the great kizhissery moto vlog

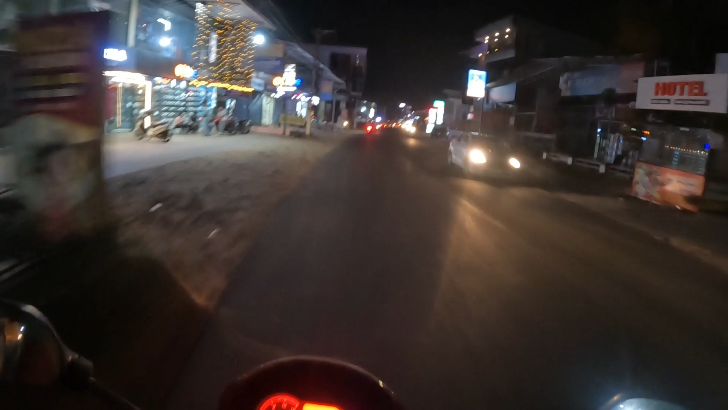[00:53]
ഓഫ്ലി ഷൂ ഷോപ്പ്, അതുപോലെ എൻ്റെ സുഹൃത്ത് ഷെരീഫിൻ്റെ ഡ്രസ്സസ്, അങ്ങനെ ടാലൻറ്റ് സ്പോർട്സ്, അങ്ങനെ എല്ലാ സംഭവങ്ങളും ഇവിടെ ഉണ്ട്. അതുപോലെ ഫയർമാക്സ് ജിമ്മ്, മറ്റു കാര്യങ്ങളൊക്കെ നമുക്കുണ്ട്.
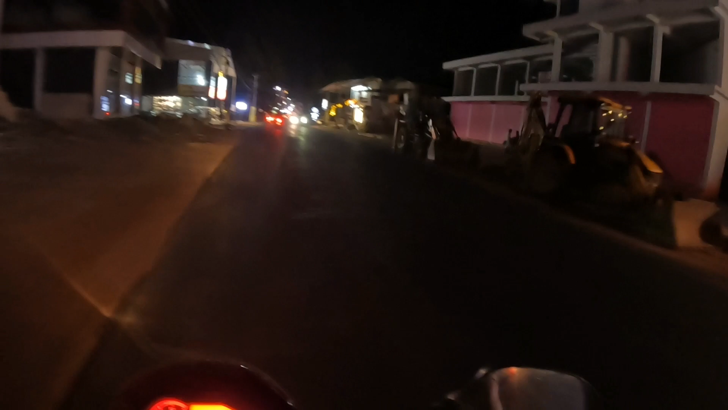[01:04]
അതുപോലെ തന്നെ നമ്മുടെ ഹംസാഖാൻ്റെ വണ്ടി കച്ചവടം, പുക പരിശോധന സെൻറ്റർ,
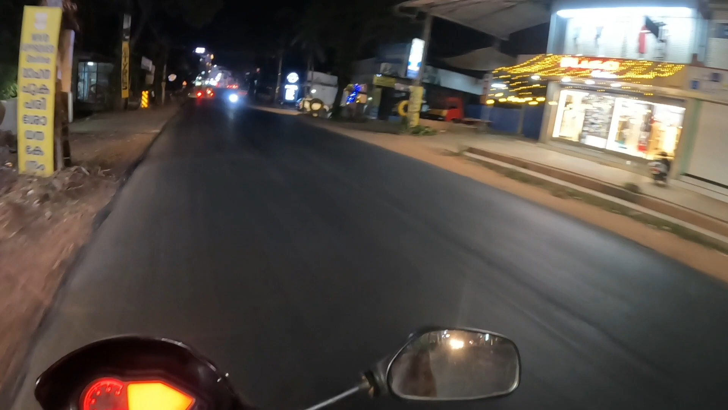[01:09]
ഫർസ, പ്രസിദ്ധമായിട്ടുള്ള മഞ്ചേരിയിലെ ഫർസ ഞങ്ങളെ നാട്ടിലുണ്ട്, കീശ്ശേരിയിലുണ്ട് കേട്ടോ.
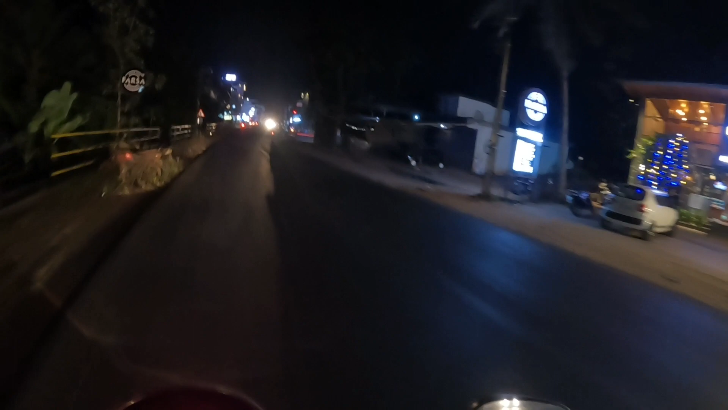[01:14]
അപ്പോൾ അത് അങ്ങനെ അങ്ങനെ പോവുകയാണ്. അപ്പോൾ ഇവിടുന്ന് ഇങ്ങനെ സ്റ്റാർട്ട് ചെയ്യാൻ ഇനി മുതൽ ഹോട്ടലുകളുടെ ഒരു നിര തന്നെ നമുക്കിവിടെ കാണാൻ കഴിയും.
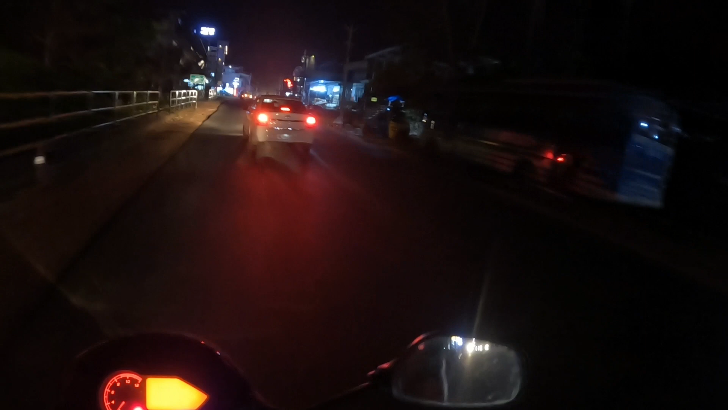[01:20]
നമ്മുടെ വലത്തേ സൈഡിലായിട്ട് അസീറത്തുൽ അമാന എന്ന് പറയുന്നൊരു വലിയൊരു ഹോട്ടലുണ്ട്. റമദാനായതുകൊണ്ട് തന്നെ ഇവരെ അടച്ചിട്ടിരിക്കുകയാണ്. സമ എണ്ണകടികൾ ഉണ്ടാക്കാറുള്ളൂ.